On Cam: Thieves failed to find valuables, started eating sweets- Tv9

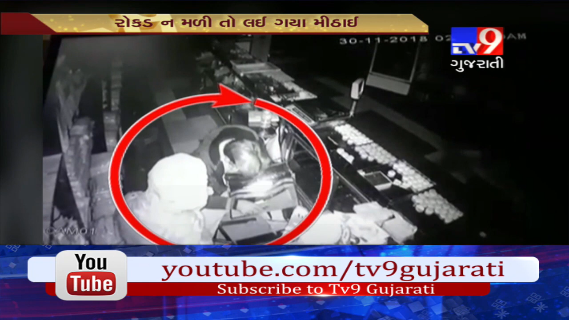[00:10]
दुकान मा त्राटकेला तसकरोने रोकड नौ मले तो तेओ
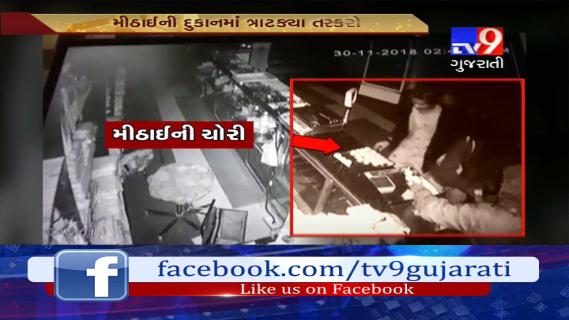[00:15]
मिठाई
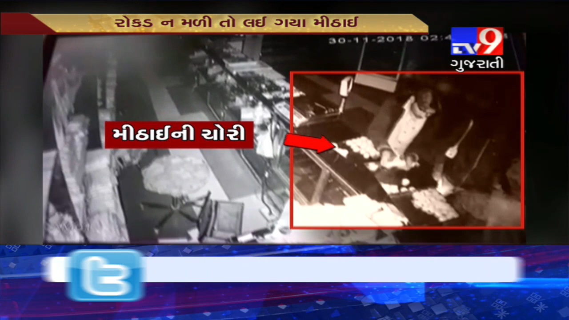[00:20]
नी चो करियों मिठाई भावी गई तो तैना पैकेट तैयर करया तसकरोने चोरी गया